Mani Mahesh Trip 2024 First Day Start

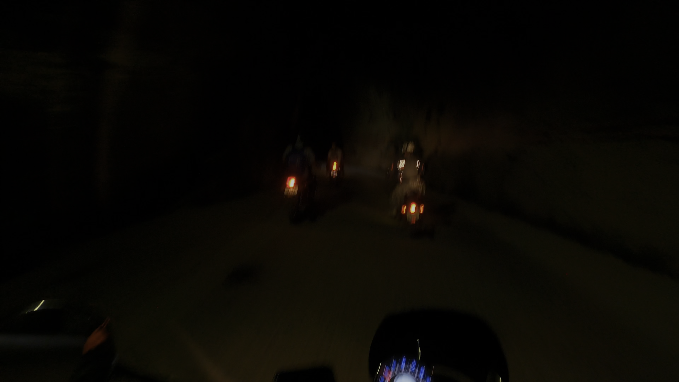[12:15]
पूरा लाइट्स ऑन करके गए थे अभी, तो आप देख सकते हैं काफ़ी ज़्यादा अंधेरा है,